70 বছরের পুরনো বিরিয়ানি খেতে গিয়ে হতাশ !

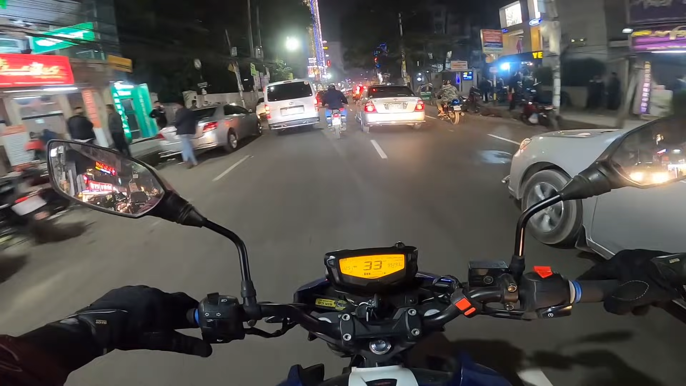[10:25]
যক্ষা হয়েছে আল্লাহ জানে। ওয়াও, এই রাস্তাটা দেখি আজকে পুরোই ফাঁকা, ঘটনা কি? সেই অ্যাজ ইউজুয়াল এই রাস্তা এত ফাঁকা থাকে না, বাট আজকে কি হয়েছে আল্লাহ জানে এত ফাঁকা কেন ভাই।
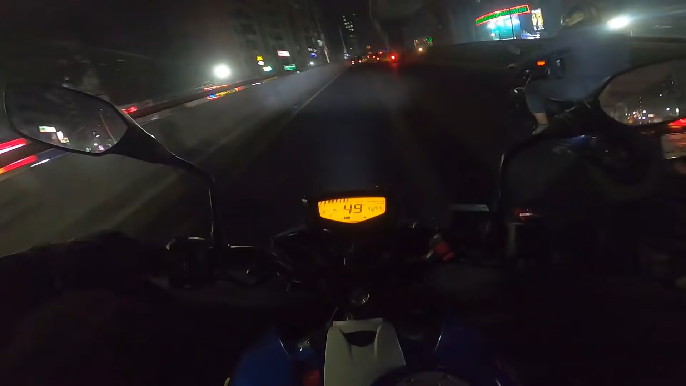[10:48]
রাইট নাও আমরা আছি মগবাজার ফ্লাইওভারের উপরে, অ্যান্ড পাশেই দেখা যাচ্ছে প্রচুর সাজুগুজু করা আছে কয়েকটি বিল্ডিং।
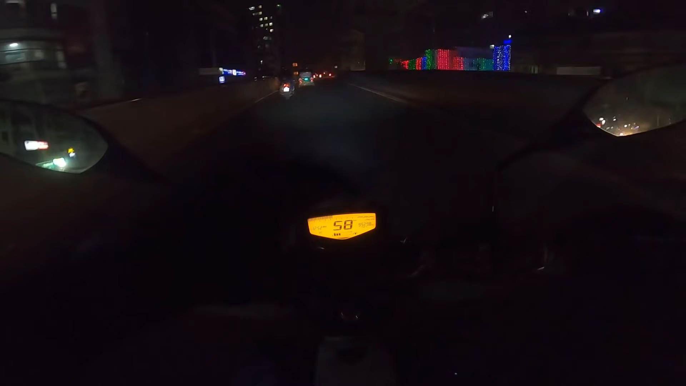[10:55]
ও আচ্ছা, সিআইডি ভবন, জোস সুন্দর লাগতেছে খুব। সামনে একটা কমিউনিটি সেন্টার, সেখানেও লাইটিং করা। ওরে বাবা, এত লাইটিং! ও শীতকালে তো একটু বিয়ে বেশি হয়, এটা তো ভুলেই গেছিলাম।
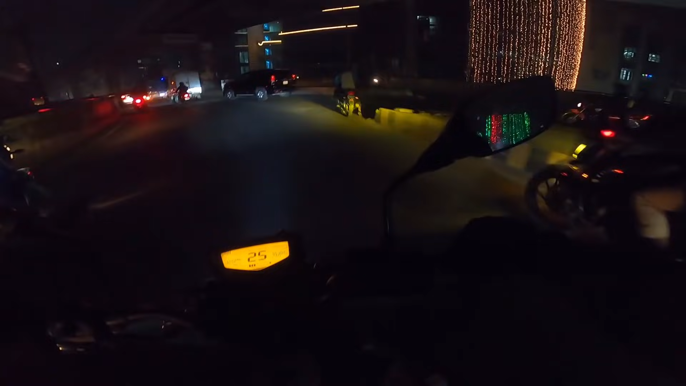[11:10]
আল্লাহ গাইস, লুক এট দিস,
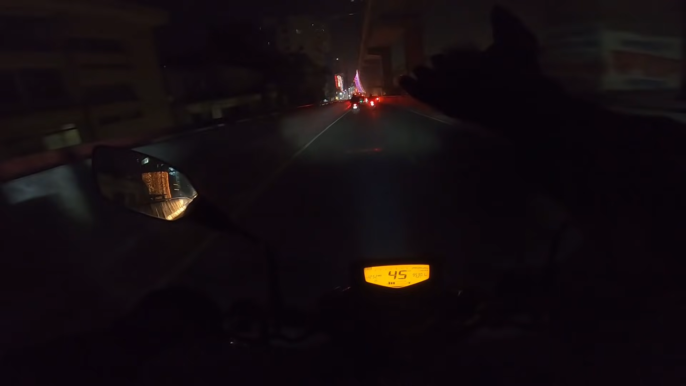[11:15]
এত জ্যাম, ফ্লাইওভার পর্যন্ত জ্যাম চলে আসছে ভাই রে ভাই, এটা কোনো কথা? আমার মনে হয় না আধা ঘন্টার মধ্যে এই জ্যাম ছাড়বে।
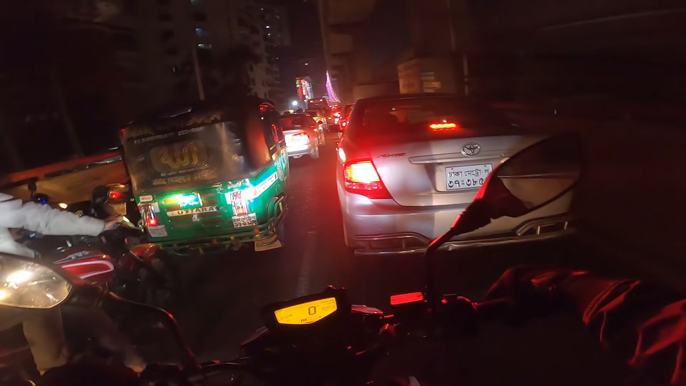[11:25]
আমি জানি না কতটুকু দেখা যাচ্ছে, বাট প্রায় হাফ কিলোমিটার মতো হবে জ্যাম লেগে আছে প্রায়।